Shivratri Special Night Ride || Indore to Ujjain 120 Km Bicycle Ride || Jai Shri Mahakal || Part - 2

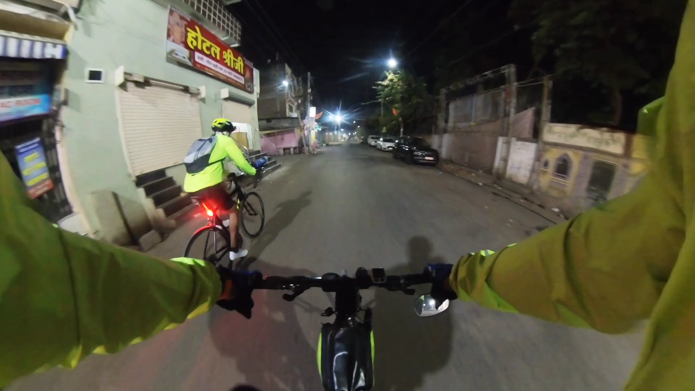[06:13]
फिर पंचर बना लेंगा रास्ते में हाँ अभी तो में स्लोई है इजर स्लोई चला
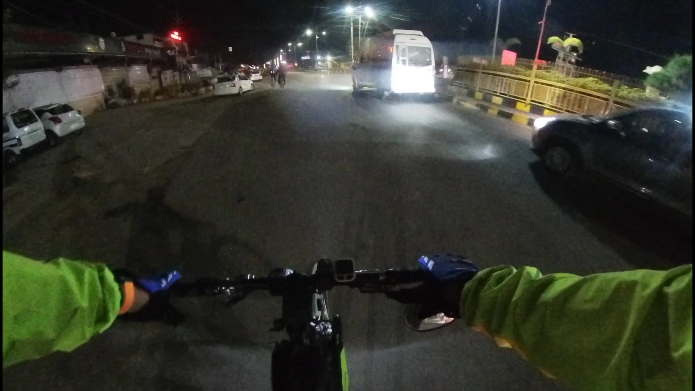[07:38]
भाई अब प्रथम की साइकल की पंचर जो है वह हो गए ठीक और अब हम जा रहे पर उसने पैसे
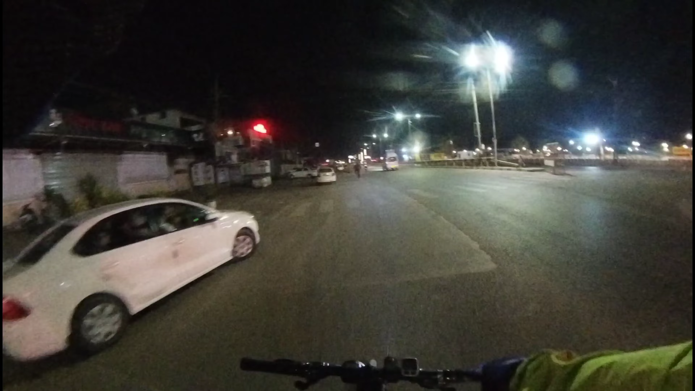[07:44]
बहुत जादा ली हमसे कम से उसने 140 उसने दो पंचर के लिए दो मतलब दोनों ट्यूब हमने ठीक करवा है और अभी चल गई है साइकल सिक्स्टी
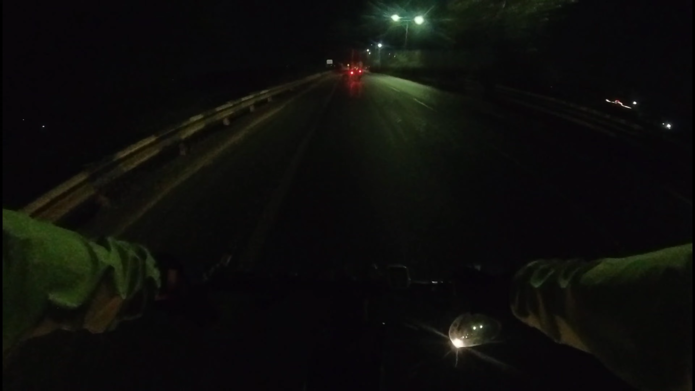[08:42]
पूरा हंदेरा है यहां पर अगर साइकल में लाइट ना हो तो यहां पर तो पूरा ब्लैंक
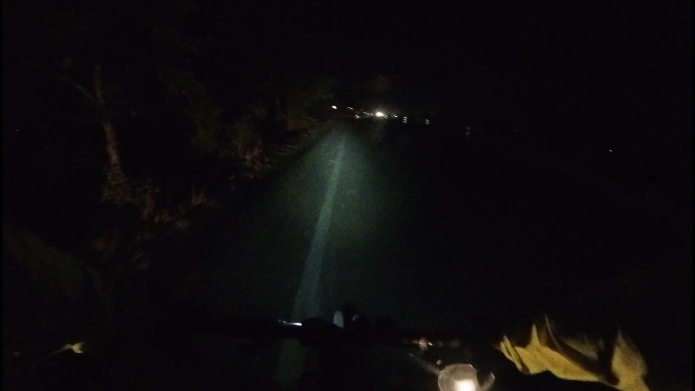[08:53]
हो जाए क्योंकि एक तो स्ट्रीट लाइट होते नहीं है और दूसरे चीज अगा कुछ आजा सामने पत्थर हुआ कुछ भी हो तो गए और जो गाड़िया निकलती उनकी लाइ� सब्सक्राइब कर लेंगे तो मैं थोड़ा साब से यूज कर रहा हूं क्योंकि साड़े शेवे तक उजाला हो जाता है अभी टाइम हो रहा है
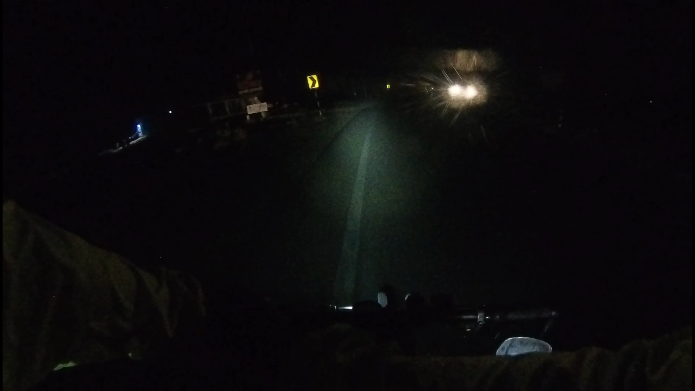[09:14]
पांच बचके एक मिनिट हो रहा है कोशिश तो यहीं रहेगा कि हंदेर में पहुचे घर जल्दी टोल अभी क्रॉस कर लिए हमन और यह हम लोग आ चुके है सावे यहां पर हमने ब्रेक लिया था और वहीं आ गए हम लोग
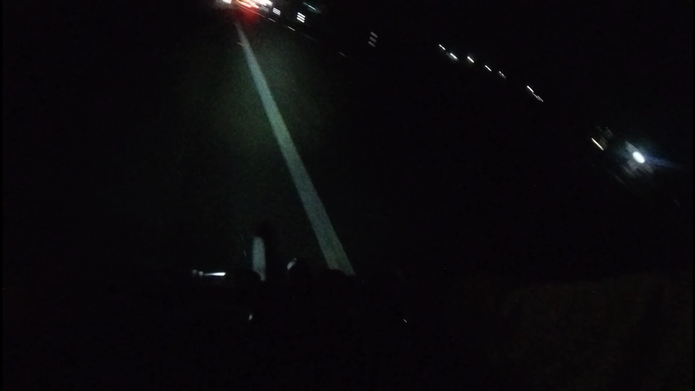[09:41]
सामने आपको देख रहा होगा इतनी जादा लग रही है इसा लग रहा बस बिस्तर मिल जा और कंबल मिल जा है बस हो जाए यह सिच्वेशन है पर अभी भी सावेर से ना 30 किलोमे�